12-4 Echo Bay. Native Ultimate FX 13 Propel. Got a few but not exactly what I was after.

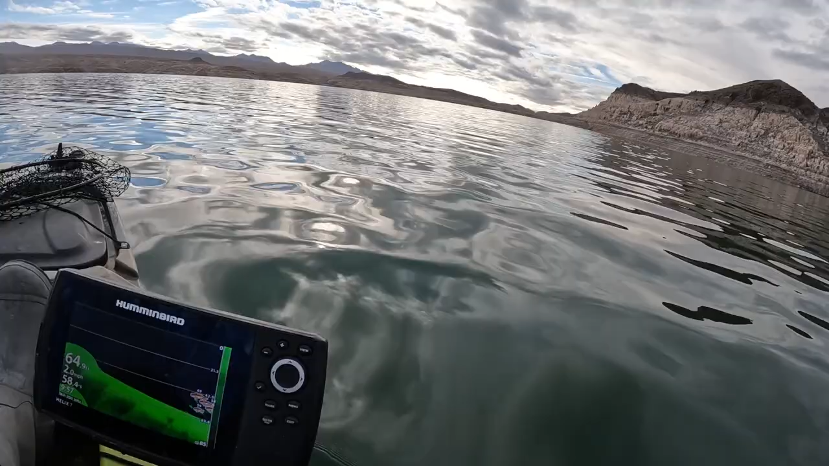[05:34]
uh 49 feet it could be crappy it really could be kind of stacked up but uh anyways we're gonna make a big broad sweeping turn we're gonna head back up in there towards the